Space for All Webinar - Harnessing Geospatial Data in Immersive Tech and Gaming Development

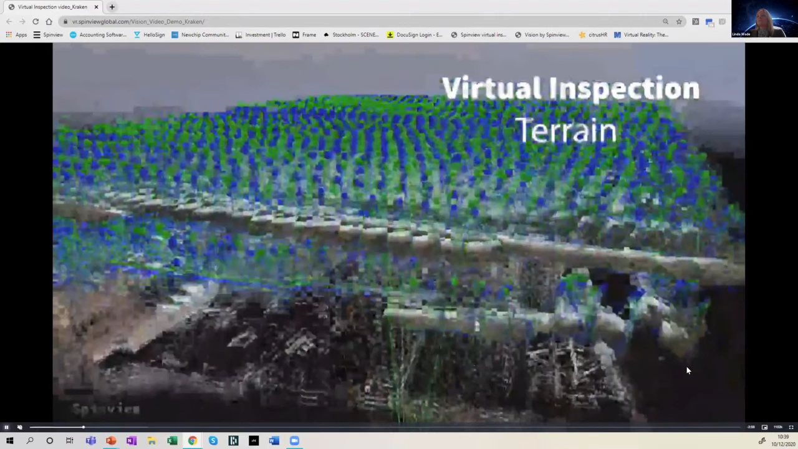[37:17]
They wanted to be able to capture the train tracks, the terrain, the depot itself. Where were the pipes underground?
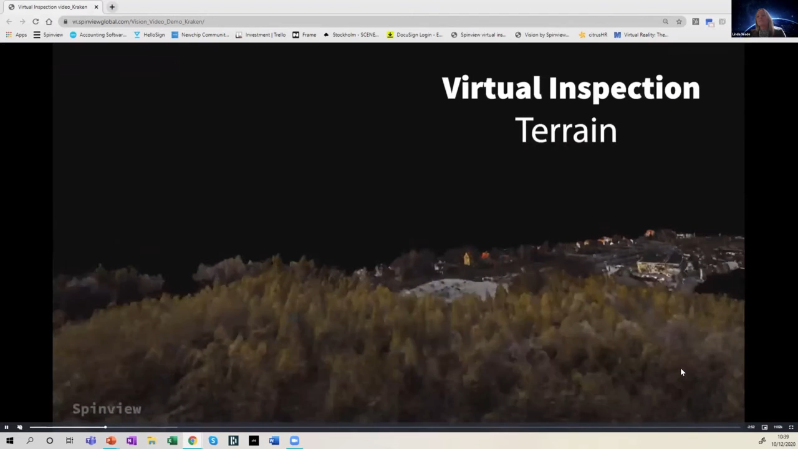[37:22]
Where were the pipes on the ground level? Where did everything sit in relation to itself?
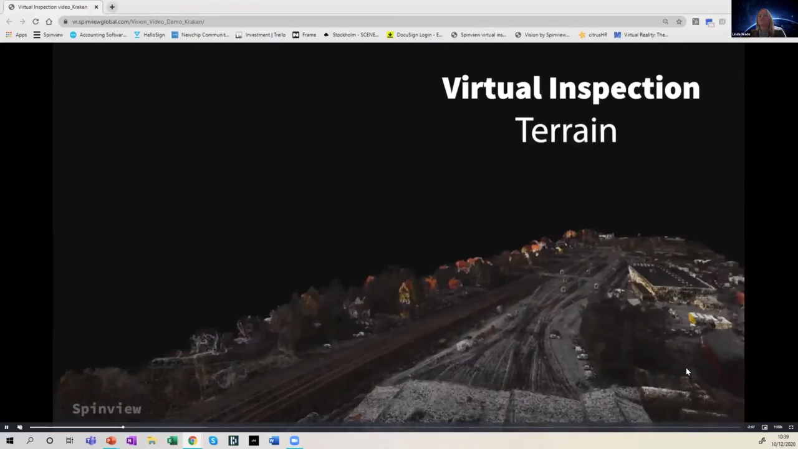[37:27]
The only way of actually really understanding all of that information
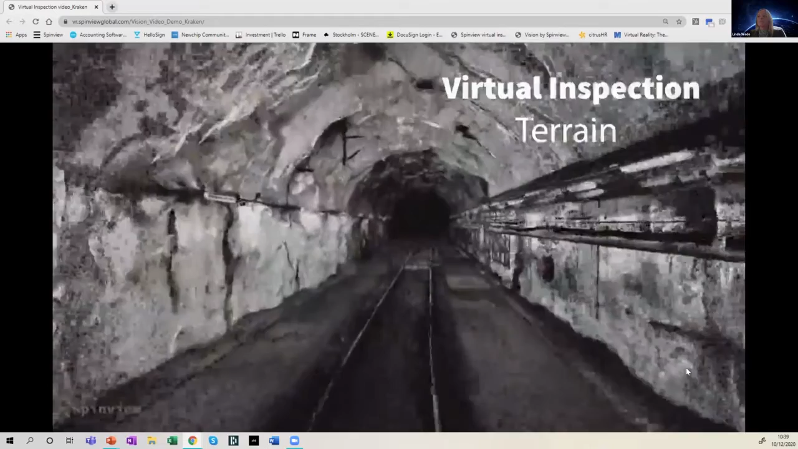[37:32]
was to use all the different types of data capture that you can get. So the LIDAR scanners and volumetric capture and all of these types of imagery, point clouds, lots and lots of data sources.
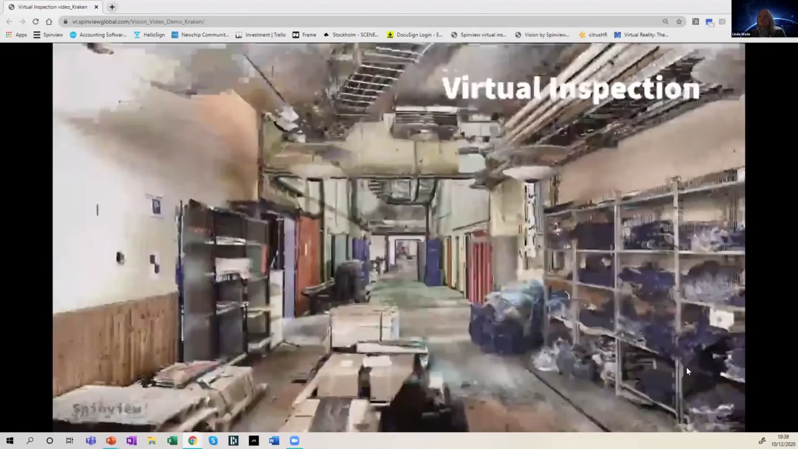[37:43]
And then by fusing all of that information together.
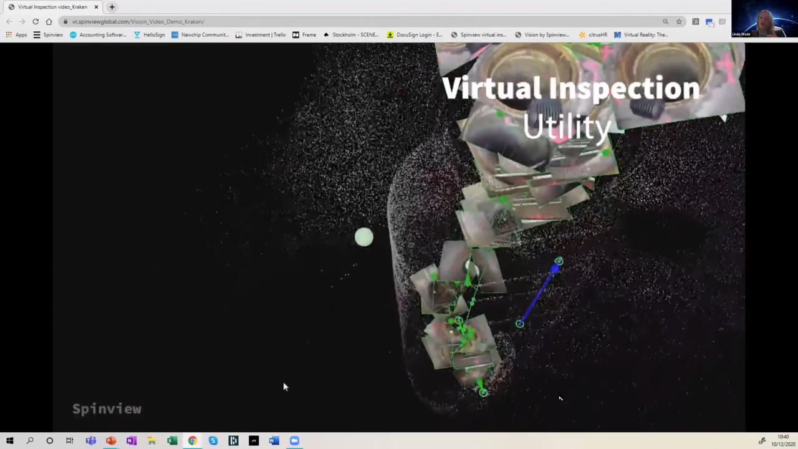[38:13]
And we've found a way of combining together all of this data and putting it so that you can see what's underground,
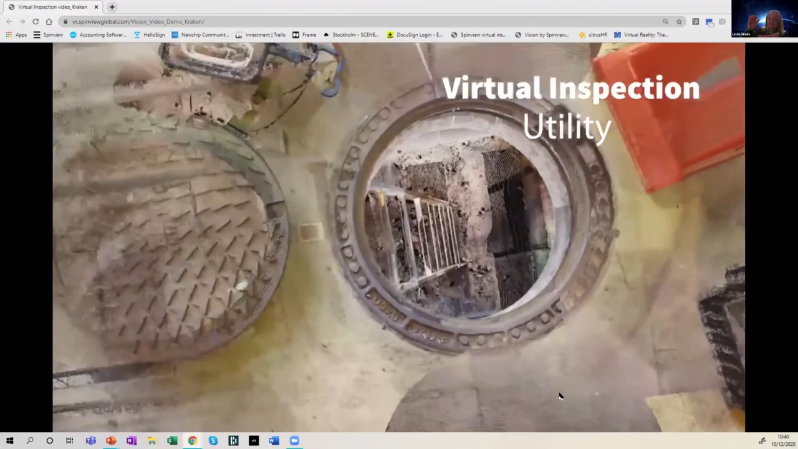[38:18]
what's on ground level and what's above ground, either inside or outside,